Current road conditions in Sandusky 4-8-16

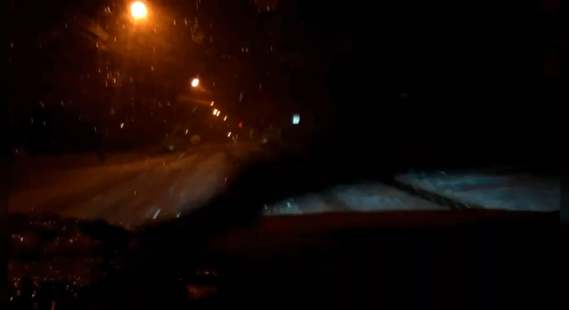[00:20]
The snow has been falling for about an hour or so and I mean it's really falling it's not little flakes these are pretty big flakes some of the snow is the flakes are bigger than quarters at
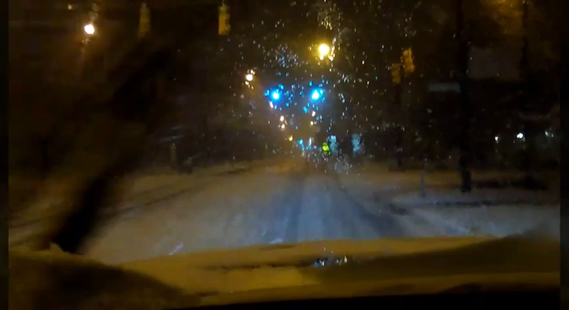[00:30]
times and it's accumulating very fast the roads don't appear to be too slippery as we're out driving on them the snow is really wet and heavy so
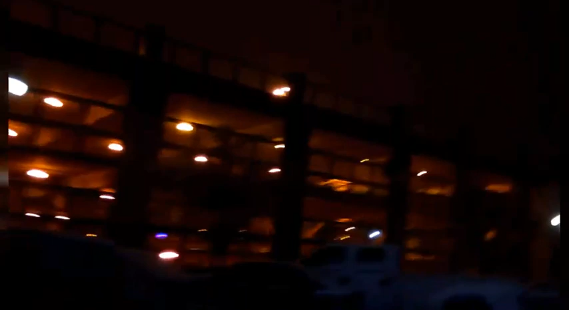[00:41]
it's building up really thick